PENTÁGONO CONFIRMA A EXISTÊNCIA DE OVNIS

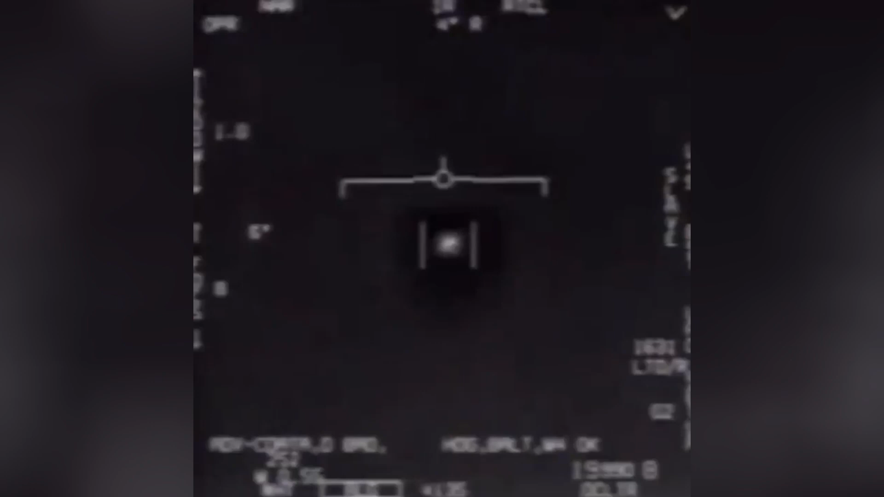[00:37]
três vídeos que mostram pilotos da Marinha Norte-Americana encontrando fenômenos aéreos não identificados.
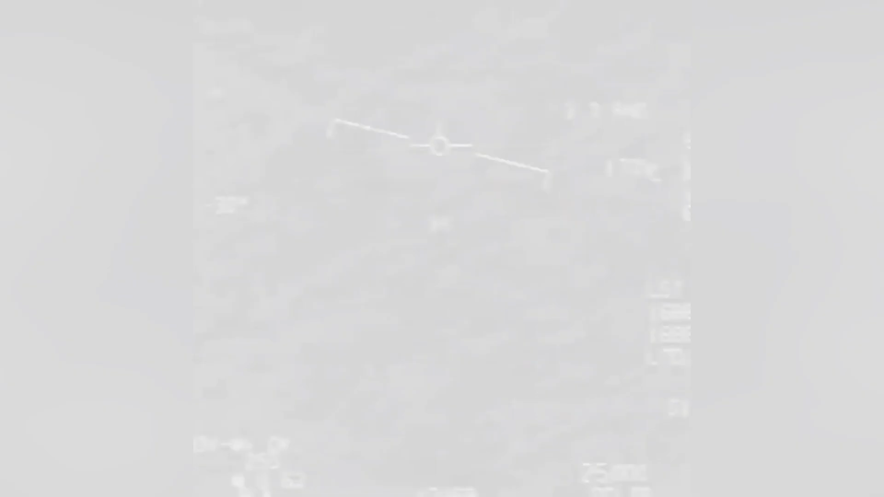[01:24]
As sequências mostram objetos voadores não identificados se movendo rapidamente enquanto eram gravados por câmeras com sistema infravermelho. Em dois dos vídeos, é possível ouvir a reação dos responsáveis pela gravação, que parecem assustados com a velocidade de movimento dos objetos. Um deles questiona se aquilo poderia ser um drone.
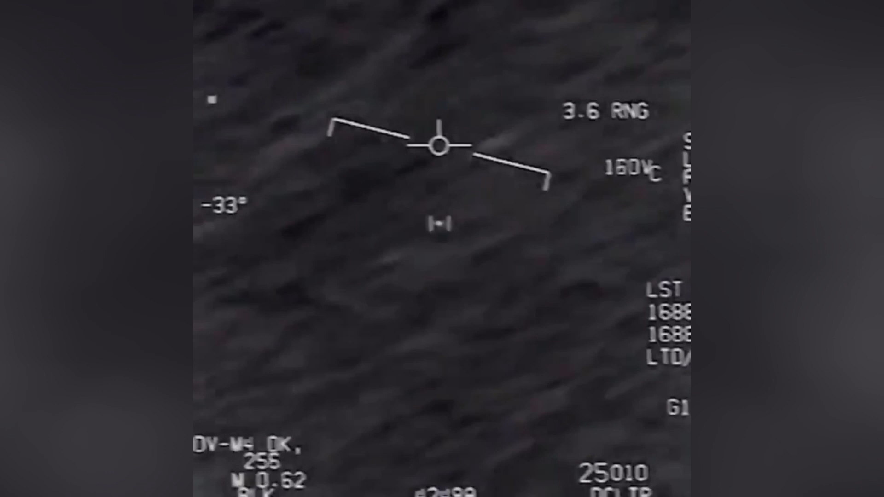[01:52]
A Marinha dos Estados Unidos reconheceu a veracidade das imagens em setembro de 2019.
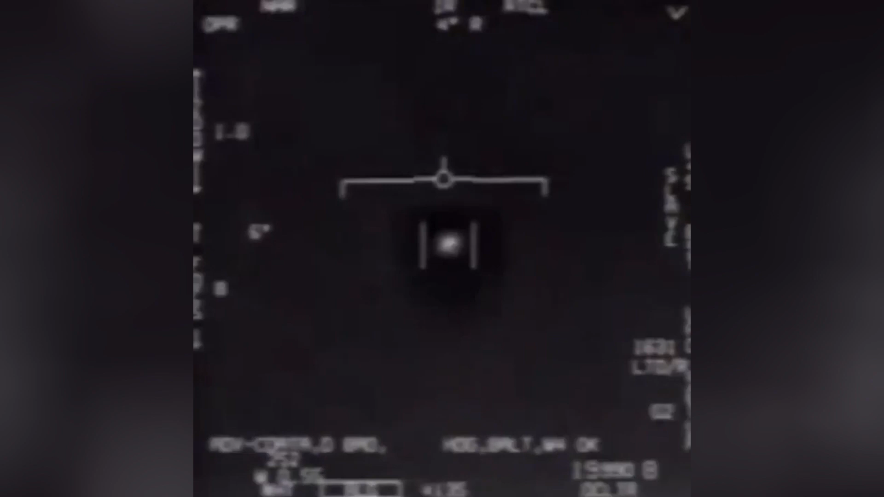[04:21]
o programa e a oposição interna ao financiamento desses estudos. Em sua conta no Twitter, Reid disse que estava feliz com a divulgação das imagens pelo Pentágono,
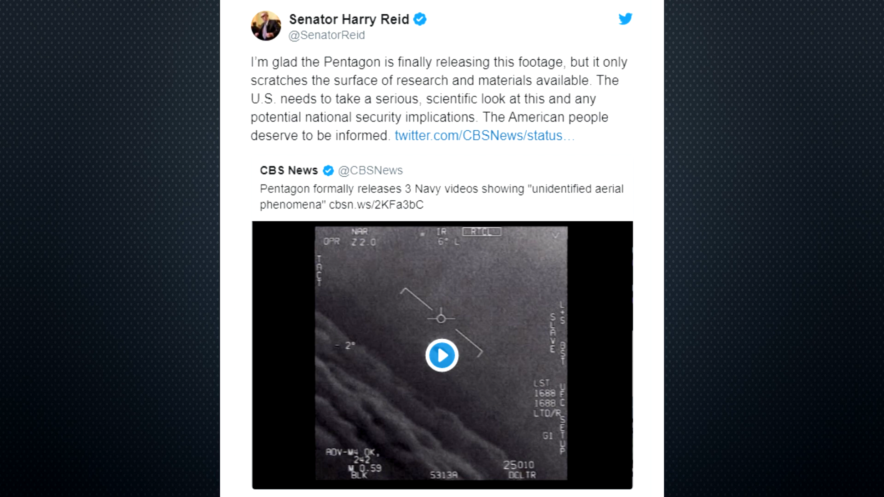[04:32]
mas que há apenas uma pequena parte de todos os materiais e pesquisas disponíveis. Os Estados Unidos precisam olhar de forma séria e científica para isso e possíveis implicações na segurança nacional, afirmou.
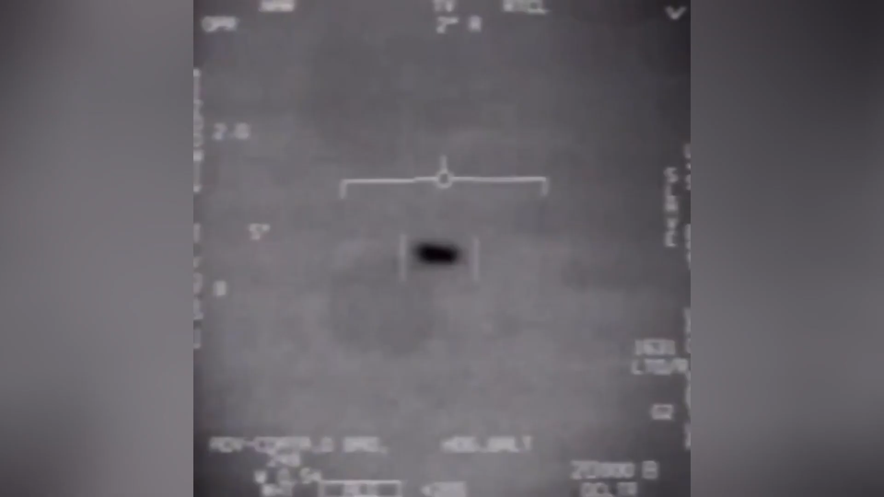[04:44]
Há algo de muito interessante em um dos vídeos, pois se pode ver o formato do OVNI. O formato lembra muito um charuto, o mesmo formato que o hacker Gary McKinnon alega ter visto quando hackeou o sistema da NASA no ano de 2001.
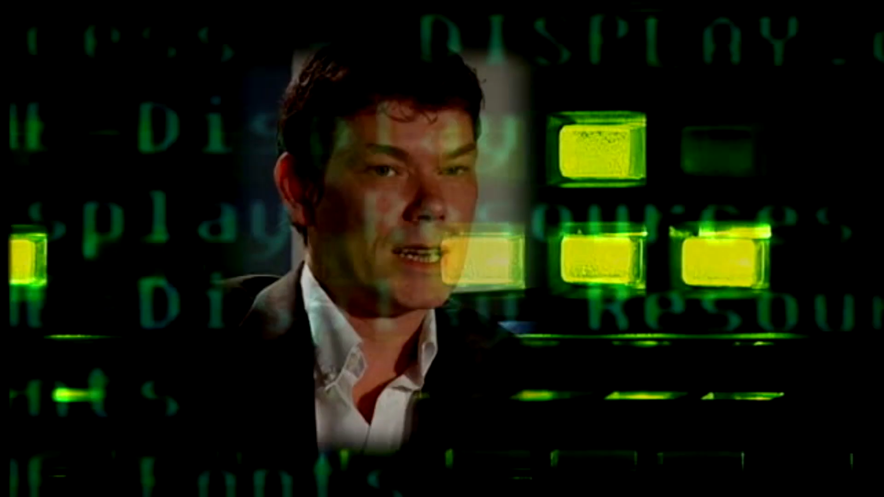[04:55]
E encontrou evidências de que a NASA tinha imagens de um OVNI em um dos seus computadores.
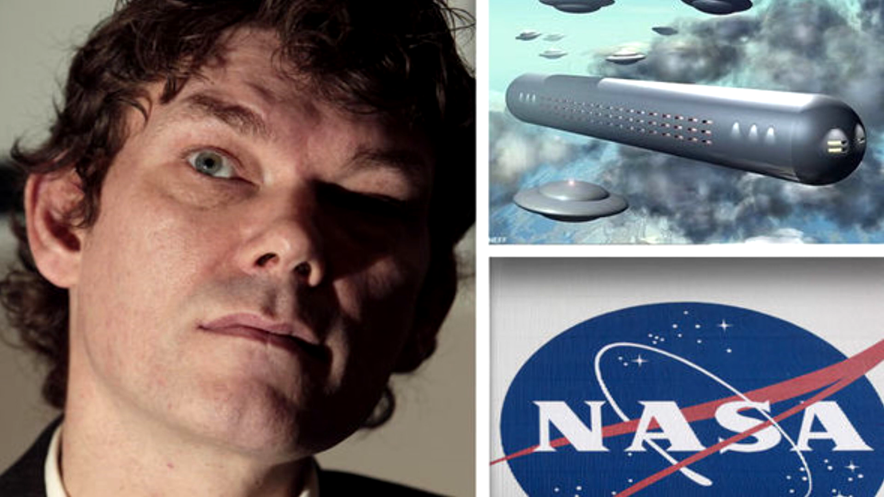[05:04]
A imagem era de um suposto OVNI em cima do planeta Terra em formato de charuto. Reparem na manobra que o OVNI faz.
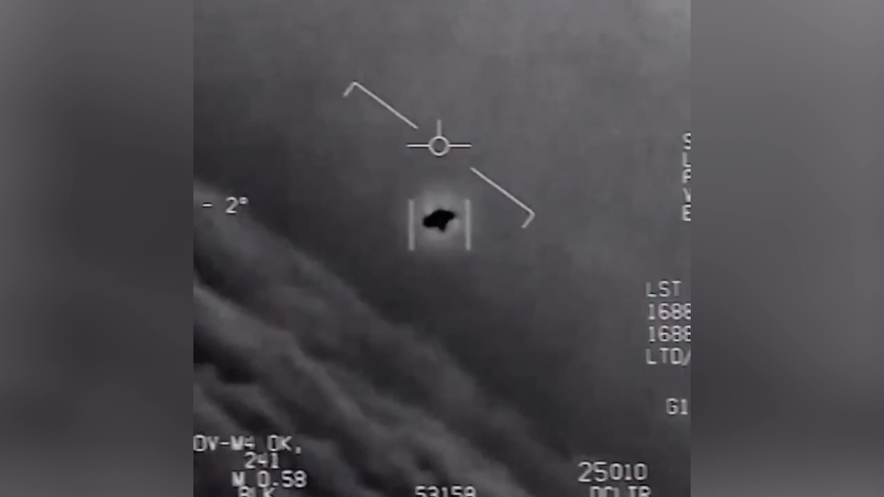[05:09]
Veja a velocidade que ele atinge. Dizem que um ser humano não aguentaria um nível de manobra como essas. O que torna difícil que essas espaçonaves sejam tripulada. Alguns especialistas acreditam ser um drone. Alguns modelo de drones ultra secretos. Outros acreditam que o objeto possa ter vindo de fora do planeta Terra.
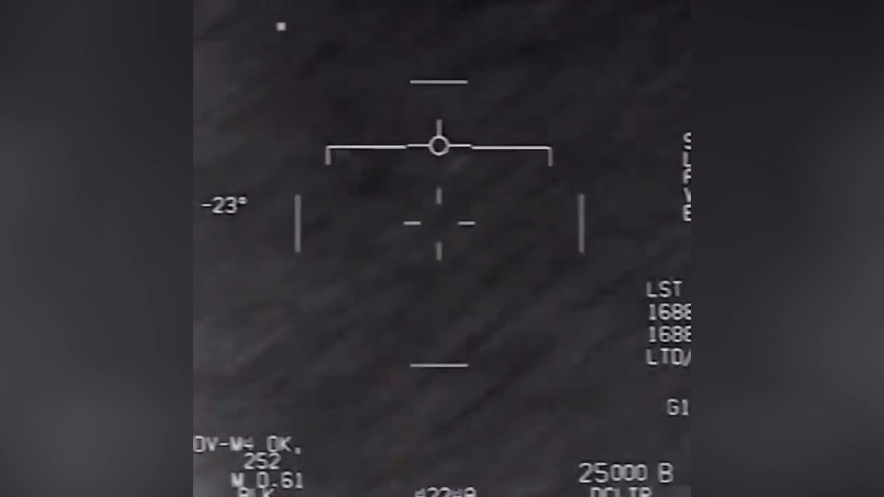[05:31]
Pois os OVNIs atingiram velocidades muito distante de qualquer tecnologia existente conhecida aqui na Terra. No momento em que o objeto começa a girar. Dizem que o OVNI faz esse tipo de manobra para sair em altíssima velocidade em direção a um ponto definido.
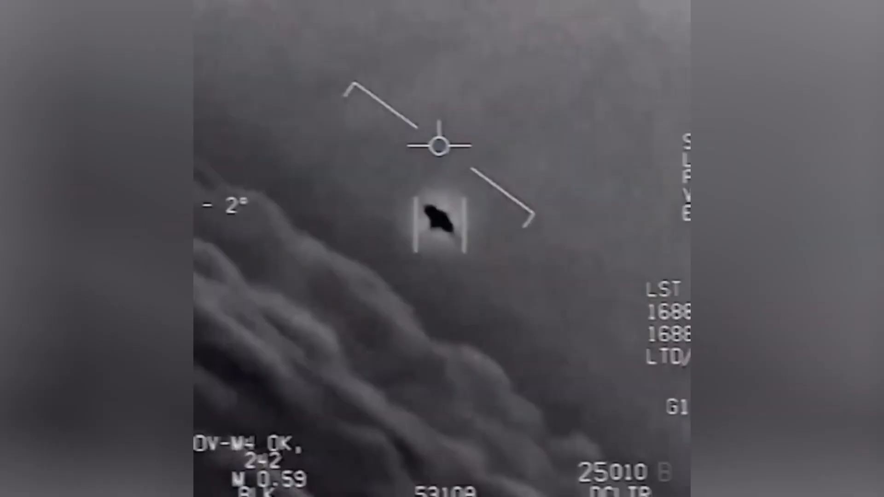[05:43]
Os pilotos que identificaram os OVNIs falaram que o objeto não tinha asas e nem turbinas. Gostou do vídeo? Curta e compartilhe.